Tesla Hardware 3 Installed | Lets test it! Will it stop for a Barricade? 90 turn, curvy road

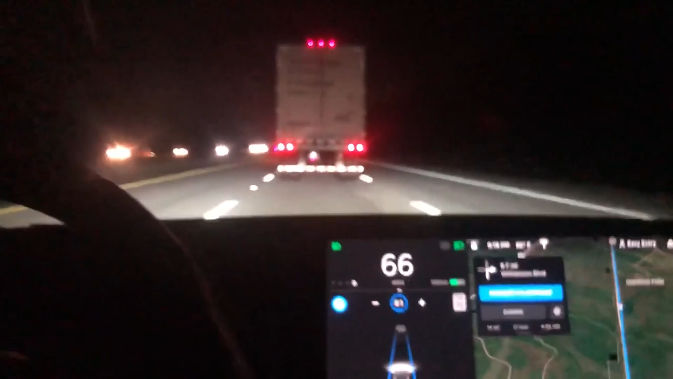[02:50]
It's got, it's, it's gotten really close to this car in front of it, uh, and it would still keep going.
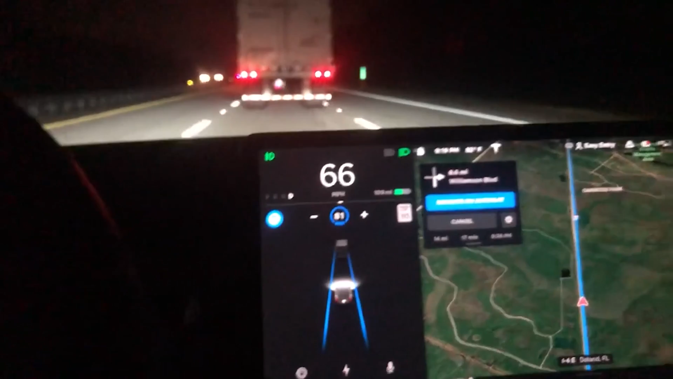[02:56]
But when that car actually changes to a truck solid, then it is in fact back engaged there. But for some reason it's not able to detect that.